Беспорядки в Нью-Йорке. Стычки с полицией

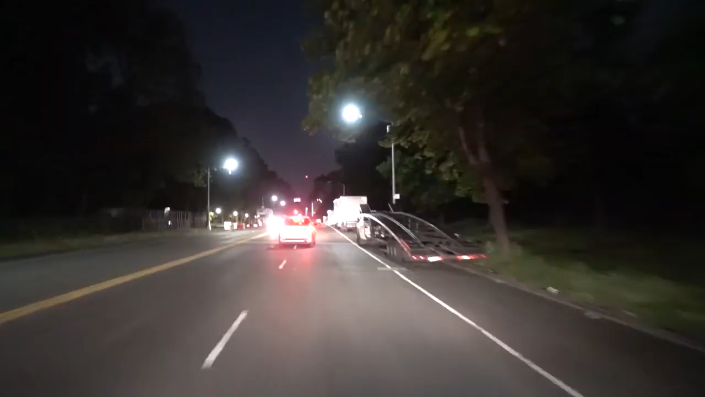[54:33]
Едем в сторону Манхэттена. Тут нас гоняют пожарные, полицейские на бешеной скорости. Движуха в городе разрастается. Что-то разбросаны здесь все эти заборчики. В общем, чувствую, сейчас на Манхэттене тоже будет весело. Так, из одной жопы мы выбрались, по-моему, приехали в другую.
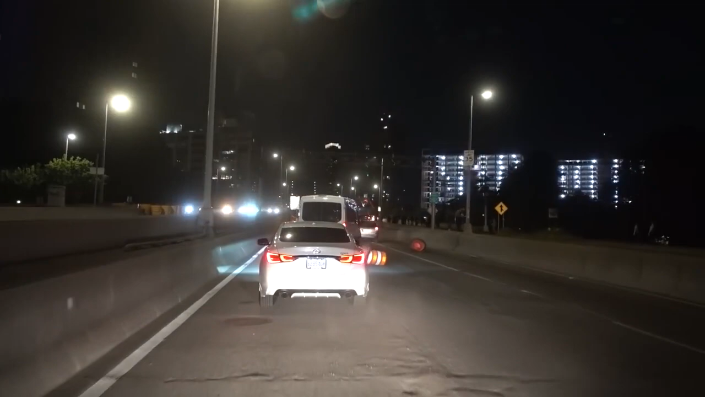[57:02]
Еще и машину они подожгли. Было написано, что горящая машина на мосту. И толпа идет прямо по проезжей части, поверху. Вон, перевернули знак мобильный. Да, тут хорошо было, весело. В городе сегодня очень весело.